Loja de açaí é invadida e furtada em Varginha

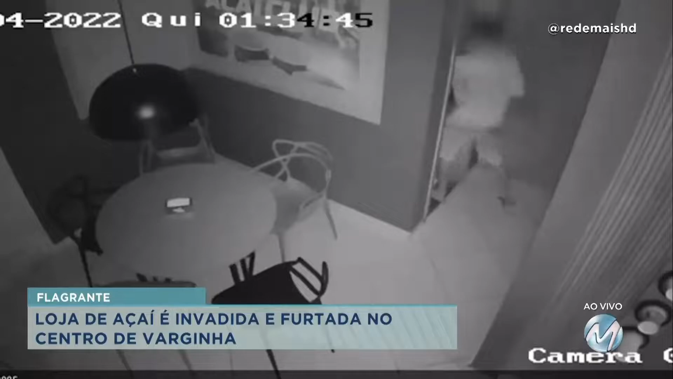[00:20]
ele abre uma porta ali atrás, hum, isso aí tá parecendo fita dada, hein?
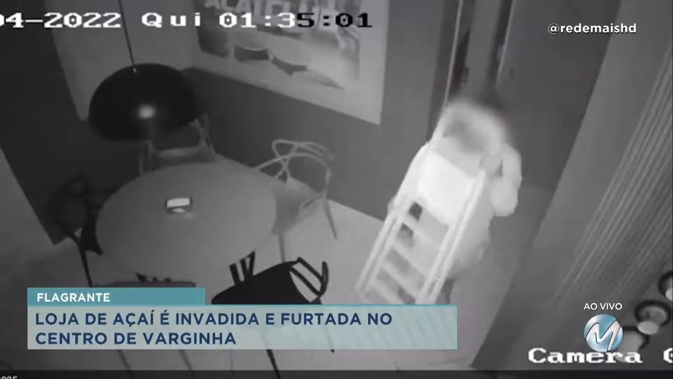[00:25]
Isso aí tá parecendo fita dada porque o cara já entrou,
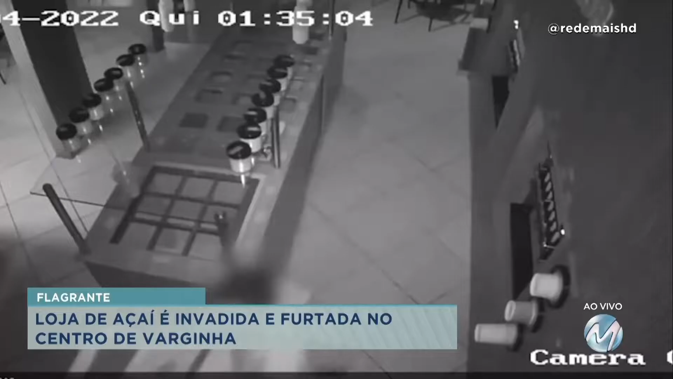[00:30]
já foi direto no local onde tinha a escada,